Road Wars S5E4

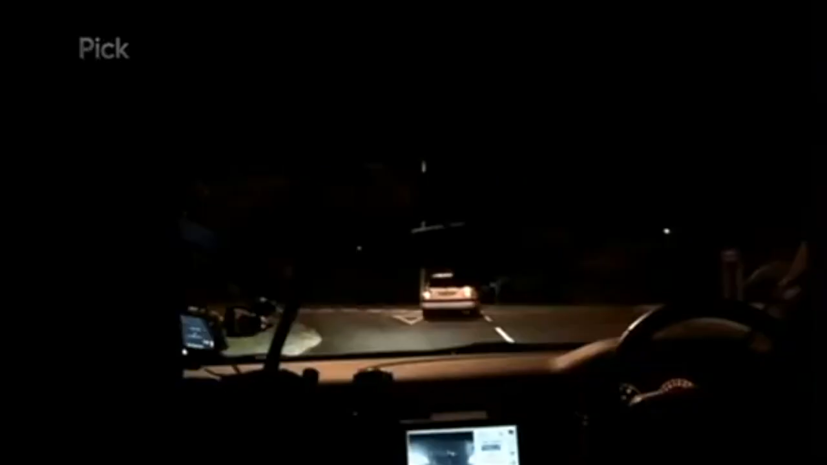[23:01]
Intelligence has told them about a white Gulf that's linked to the drug trade.
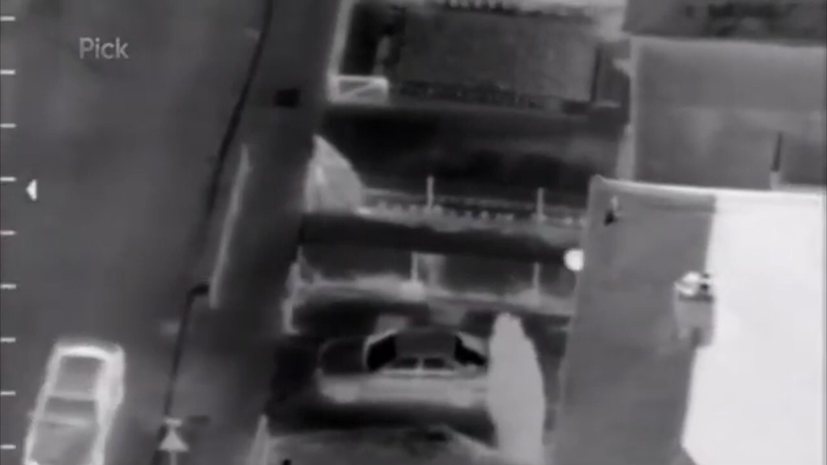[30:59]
Yeah, if you've got some people in pandas making this way in case of a decamp, we'll try and contain whatever building it goes into. And left on Barnsdale Road towards Stanhope.
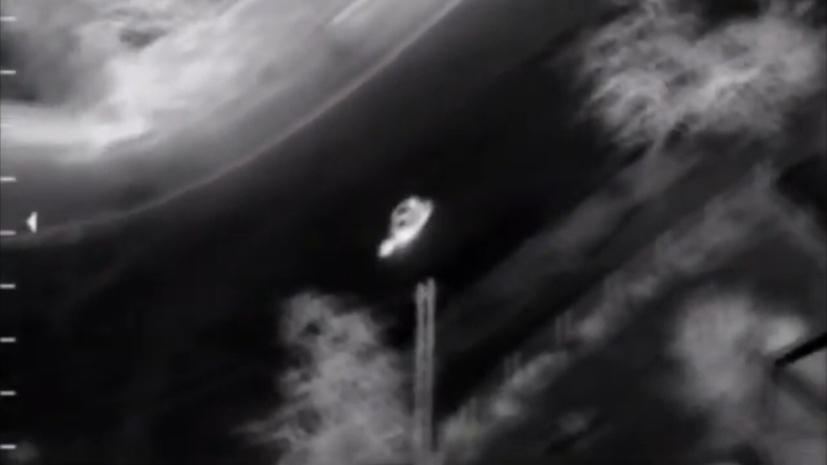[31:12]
Knowing his luck is fast running out, the young rider starts doing laps looking for an escape route.
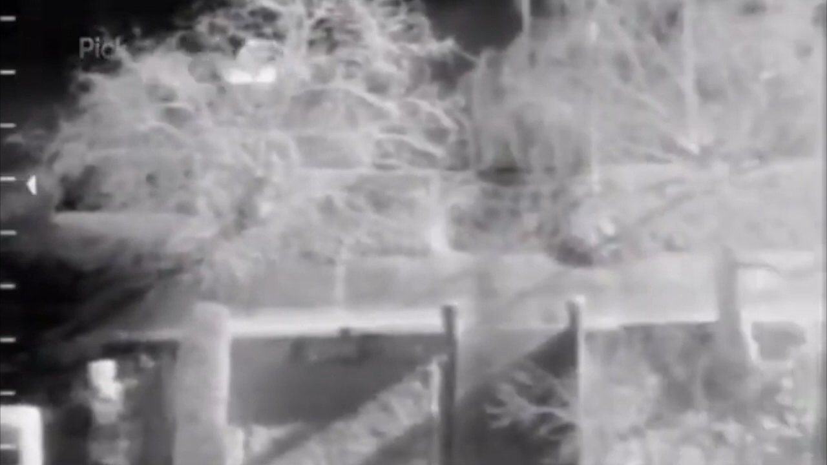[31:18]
Now Stanhope Road into the cul-de-sac and looking like it's going to go back into Hexham Road.
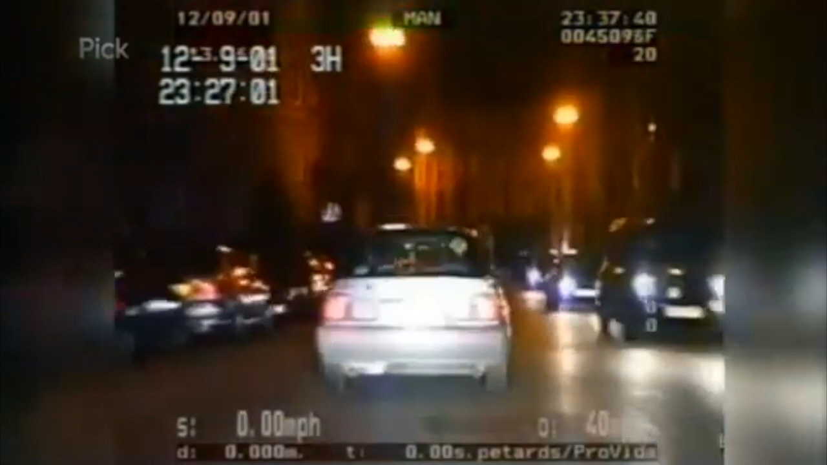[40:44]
Up ahead, they take a shortcut round a roundabout. Speeding through a second red light, the driver almost smashes into a car.
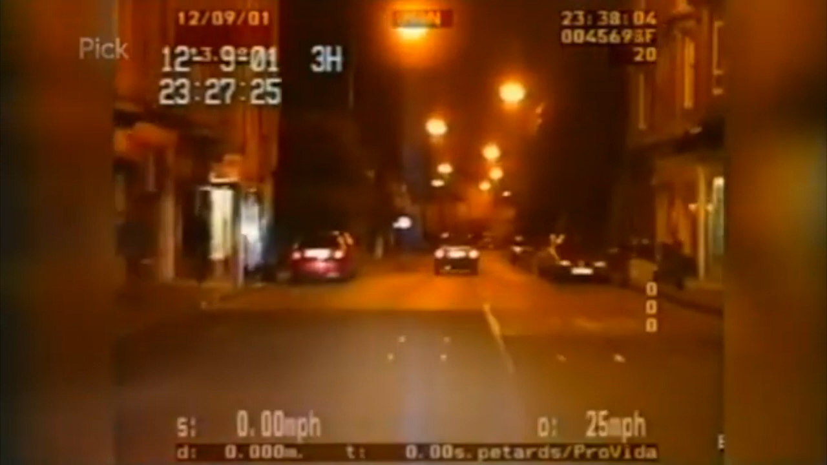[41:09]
He clearly has scant regard for other road users as he clocks nearly 70 on the speedo. With no sign of slowing, the driver heads for another set of lights. Definitely not third time lucky, as the driver runs another red light and tonks straight into a taxi.
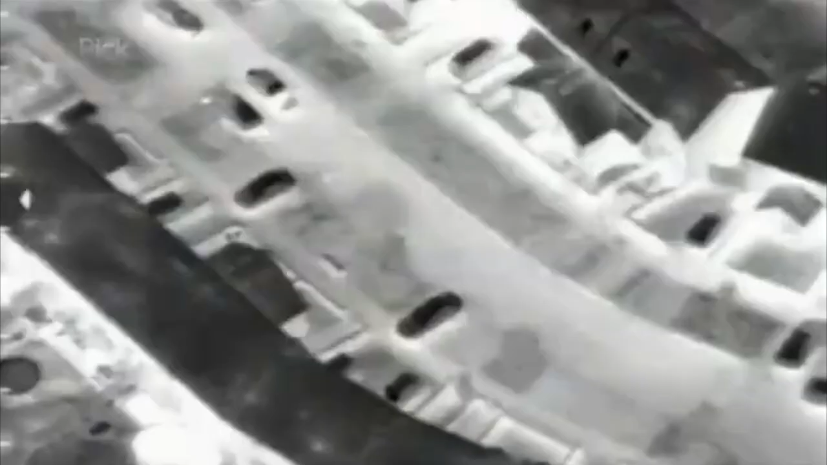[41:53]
On the Blackbird Leeds estate in Oxford, the Chiltern Air Support Unit have been called in after a young lad's pinched a motor.
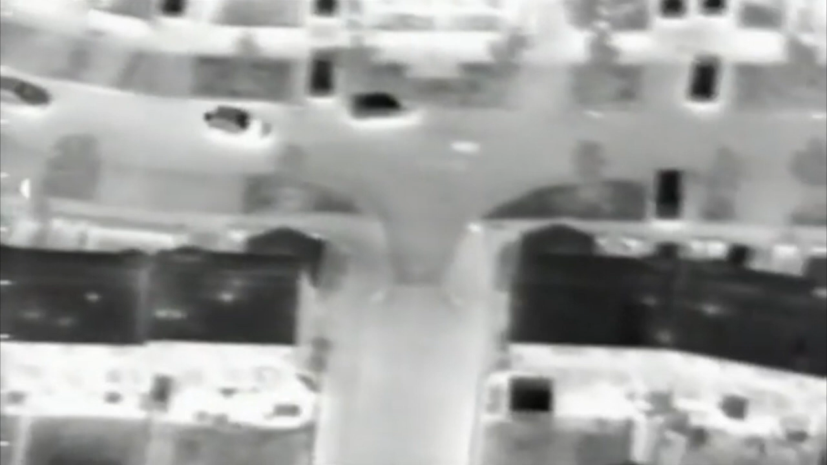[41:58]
Spotting the police car behind him, the driver does one.
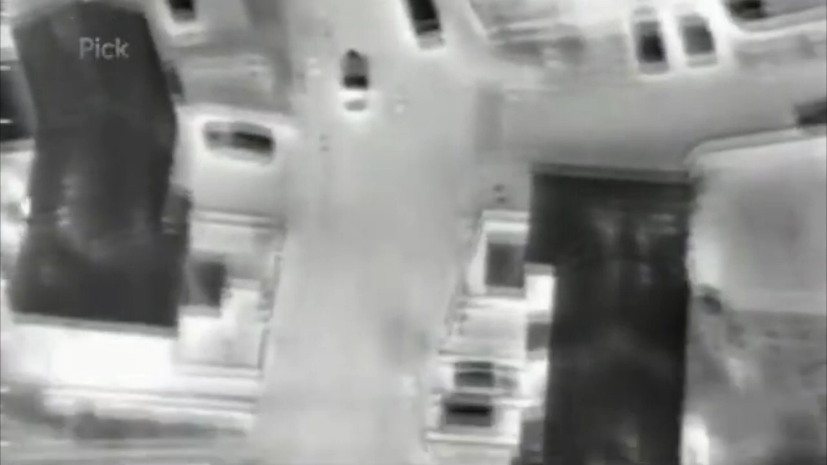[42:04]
Luckily, it's 1:30 in the morning and there's nobody on the roads.
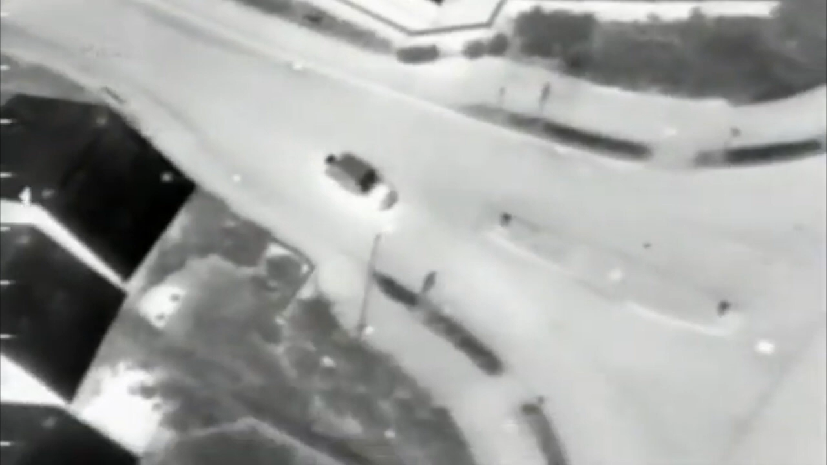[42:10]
The cops know in situations like this, it's often safer for the ground units to back off and let the chopper take over. Target drive, right now onto Grenoble Road.
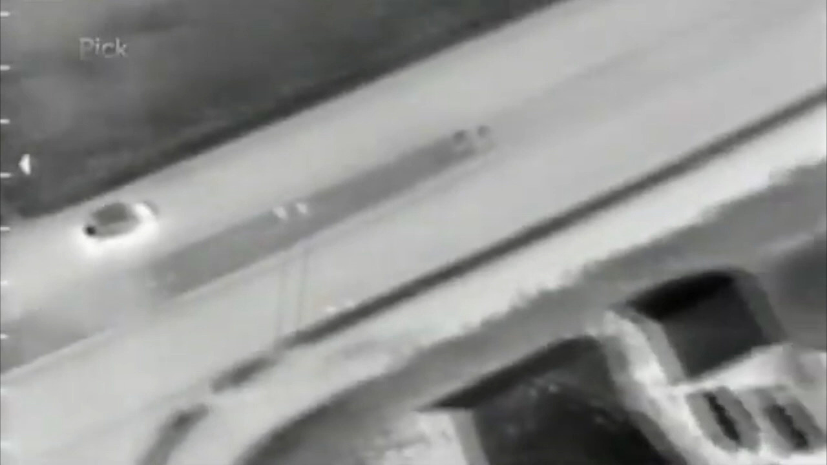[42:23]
957, still Grenoble Road, approaching the RA with Fry's Hill.
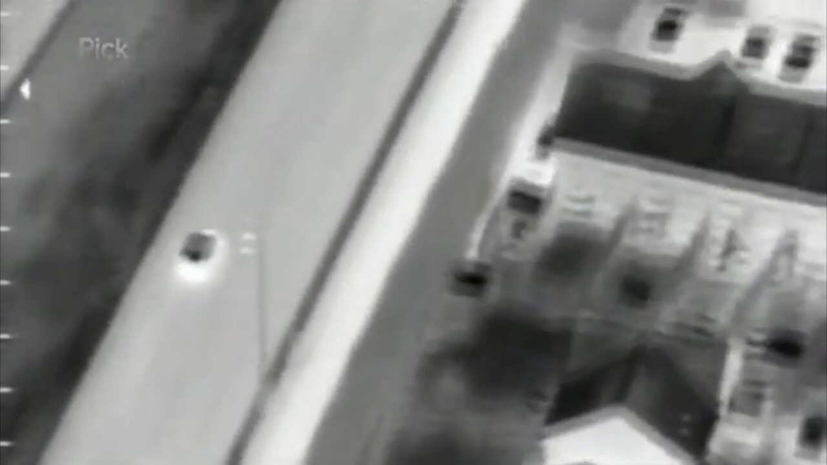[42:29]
Wait for direction. But judging by the bloke's lack of driving skills, it's not going to be a long pursuit.
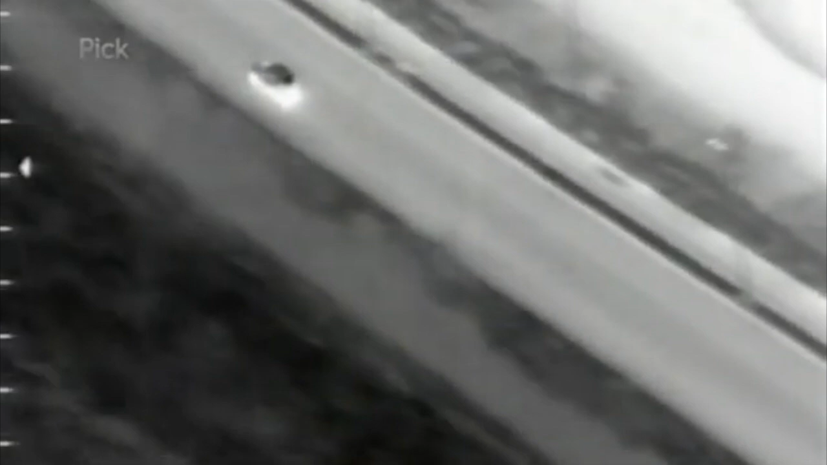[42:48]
Losing it on the bend, the driver struggles to regain control and smacks into a lamppost.
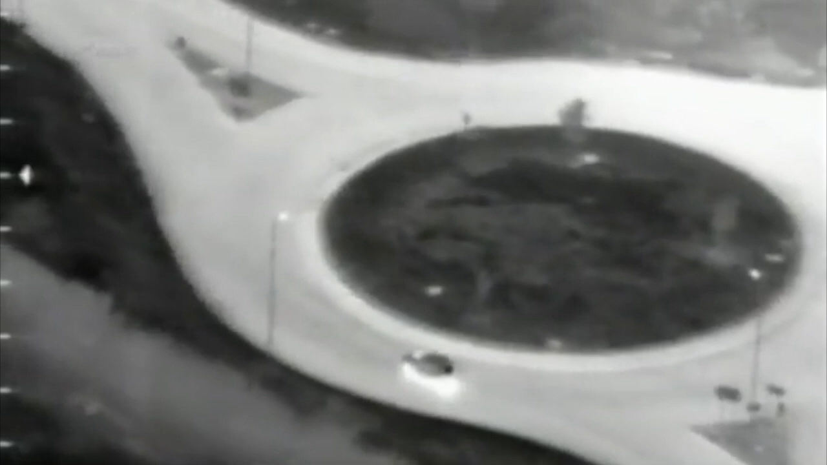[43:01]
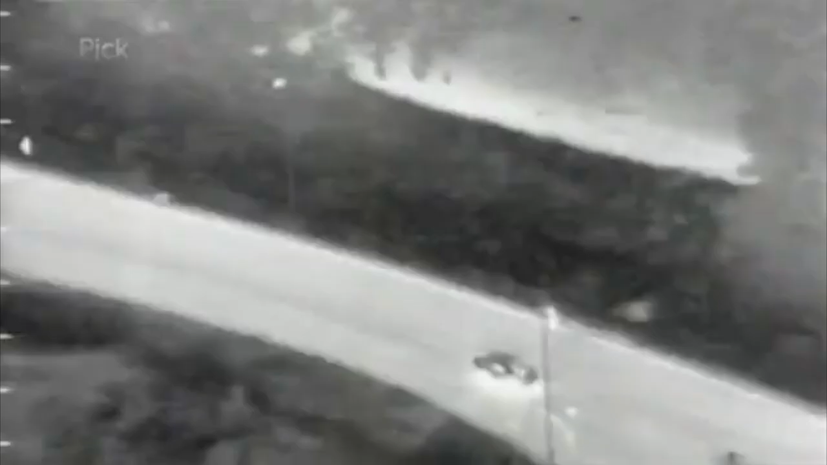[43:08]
Had a TA at the second roundabout next to Grenoble Road to the Castle Stadium lights out.
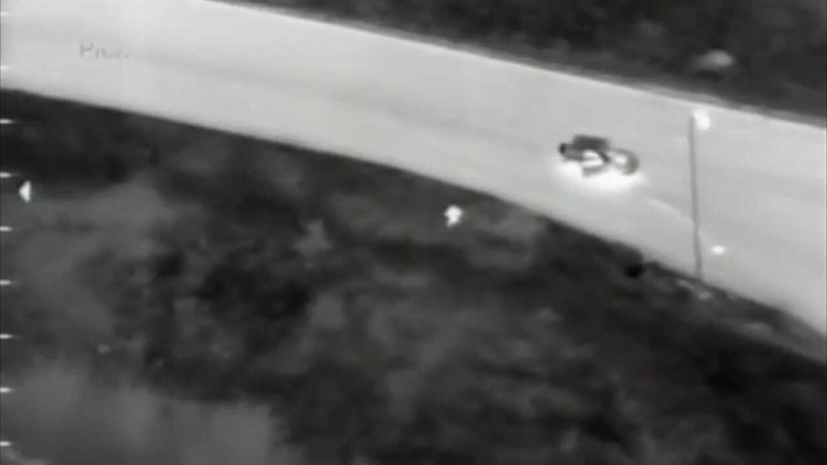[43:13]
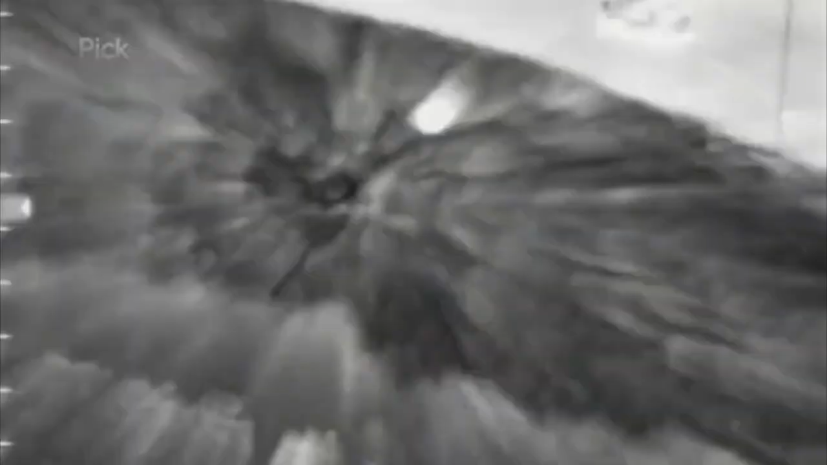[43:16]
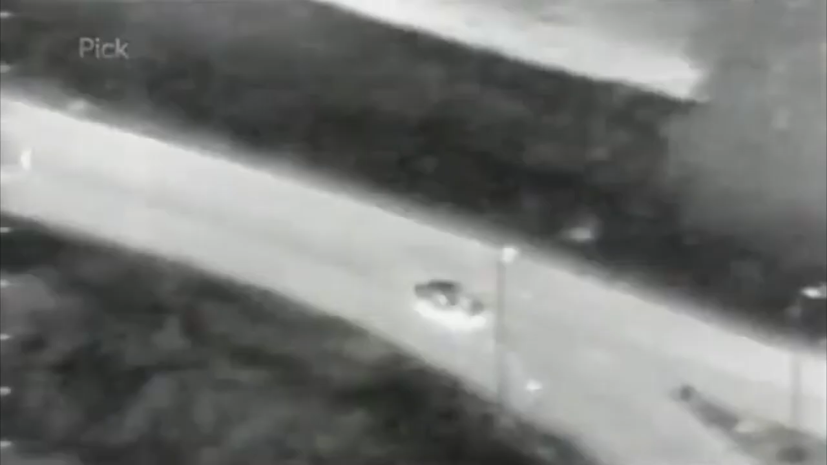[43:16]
Pegging it into fields, the lad soon nicked and was later given an 8-month stint in a juvenile detention centre.